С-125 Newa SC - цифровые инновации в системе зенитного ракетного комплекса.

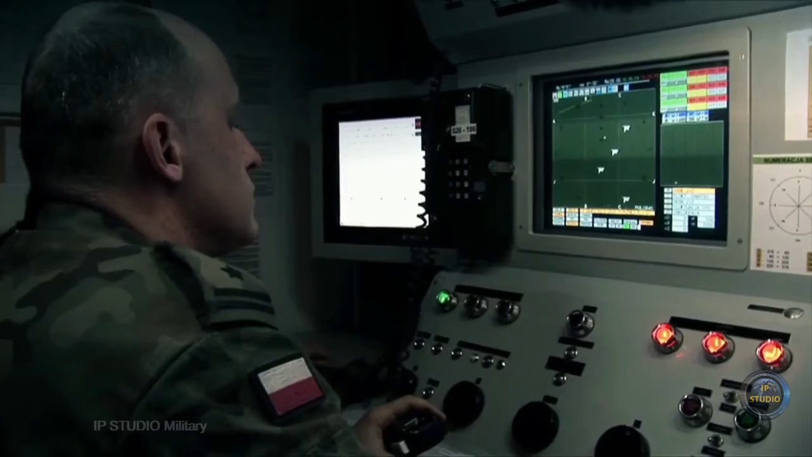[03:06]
На нем в цифровом виде отображается информация как по радиолокационному, так и по телевизионному каналам.
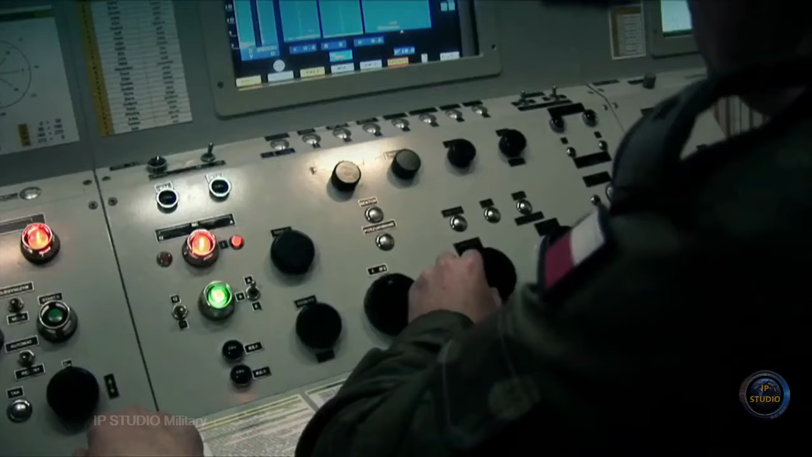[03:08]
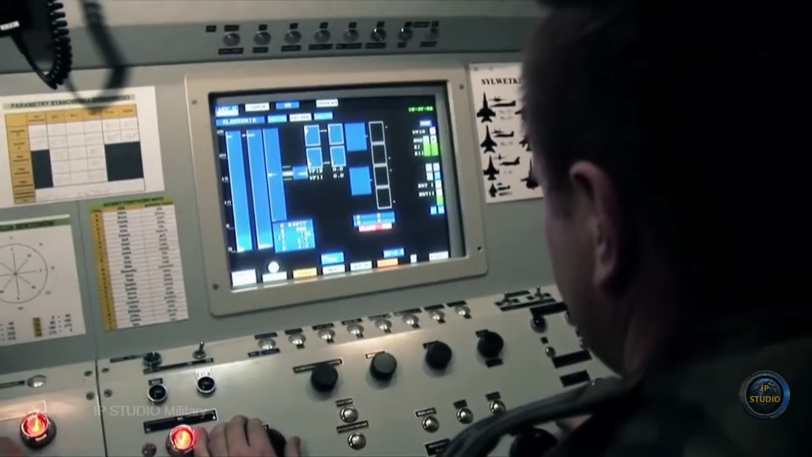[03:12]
На мониторе офицера наведения наложен
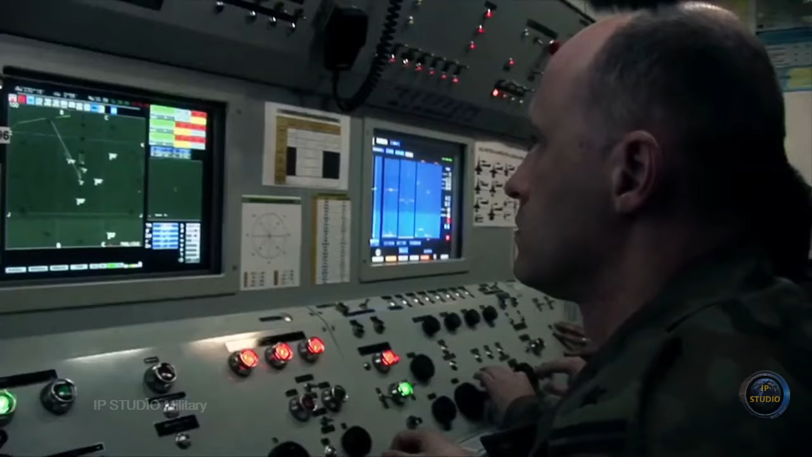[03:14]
дополнительный экран с возможностью переключения режимов отображения.